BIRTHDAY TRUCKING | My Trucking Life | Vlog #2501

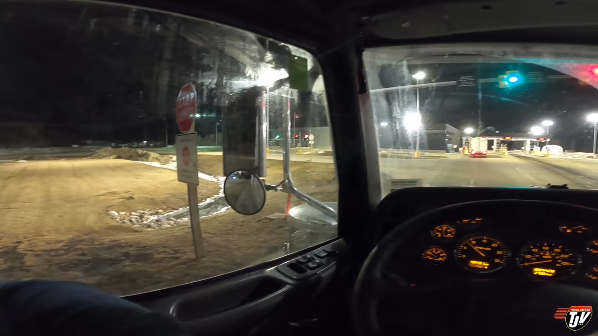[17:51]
I got the green light up there, but we're supposed to leave this little street open here, not block it, I think. So there's two trucks waiting there. Once the guy in front of them gets through, that guy will pull up, and then I'll pull in behind him. Oh, looks like it's our turn. I'll see you on the other side. I'm tired. It's 11:30. Woo!